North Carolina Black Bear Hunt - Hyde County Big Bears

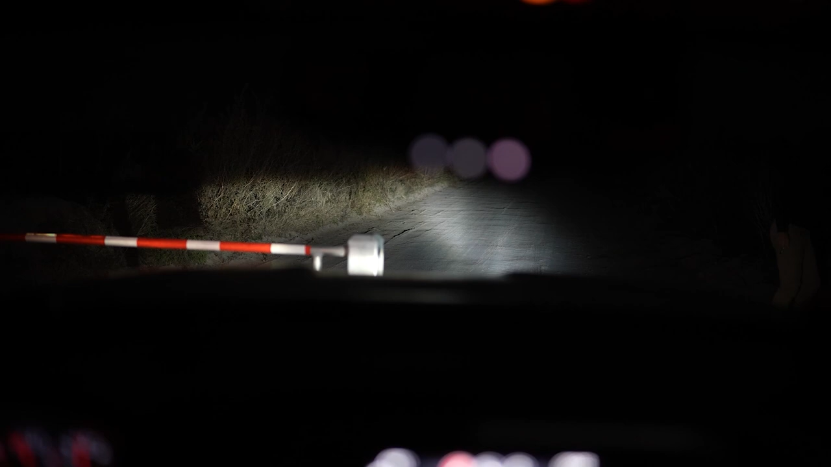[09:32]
we're out here tonight looking for some bears using
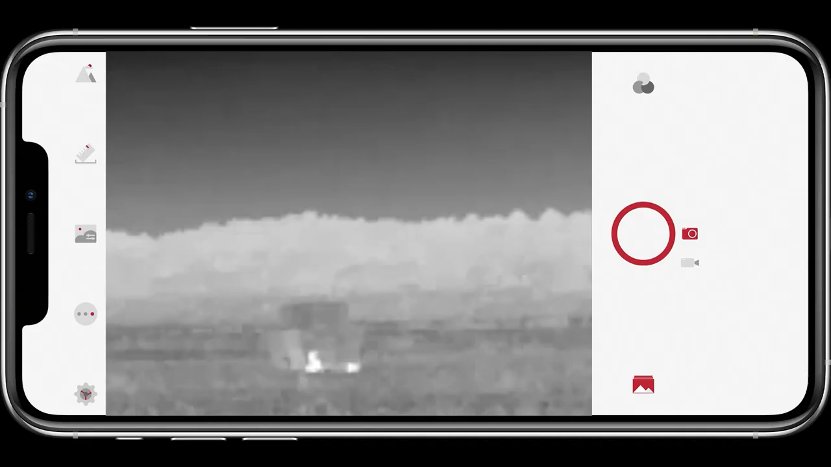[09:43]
the new burst thermal it's kind of an advanced method of scouting you know thermal scopes been around for a long time but burst just came out the new one that's really